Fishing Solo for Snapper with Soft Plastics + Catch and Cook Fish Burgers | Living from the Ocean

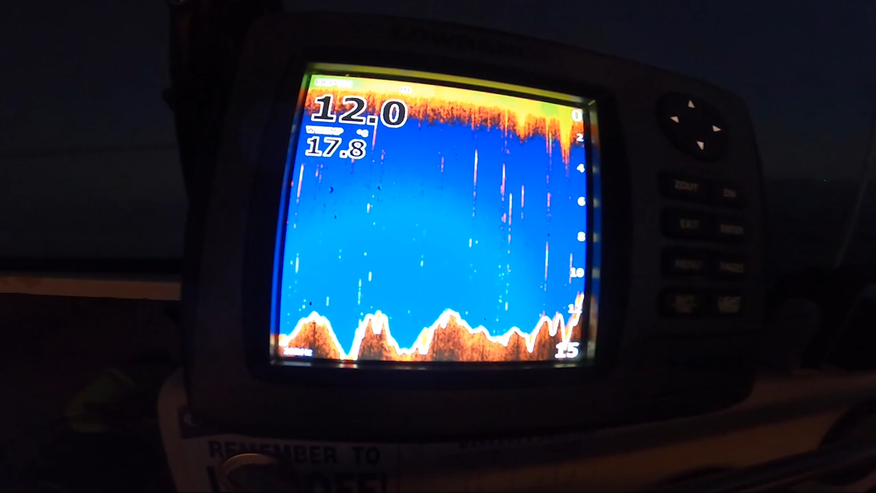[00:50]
I've showed you, it's sort of like an 11 meter bommy that drops off to 16 behind it on sand. Same sort of stuff I always sit on. This one's nice and close to home for me.
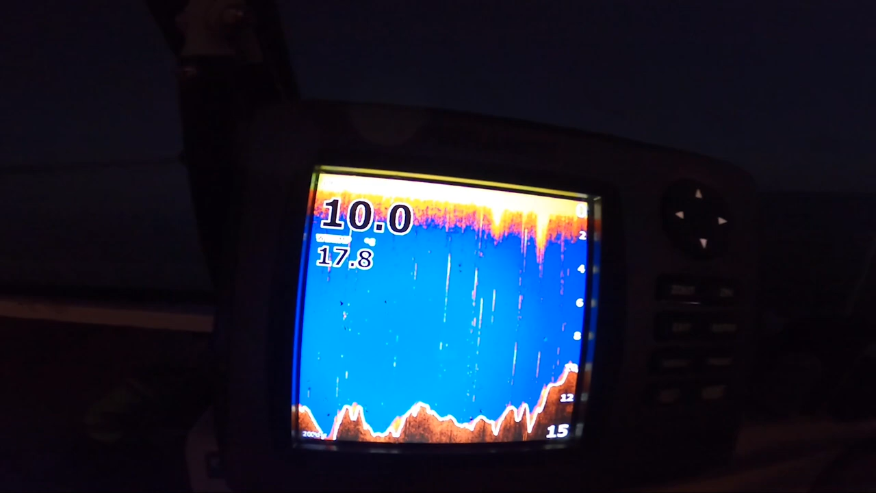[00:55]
I wouldn't normally sit here because it's sort of right in a very high traffic zone, but I figure with this forecast, there's not many people going to be coming past, so I should be okay here today.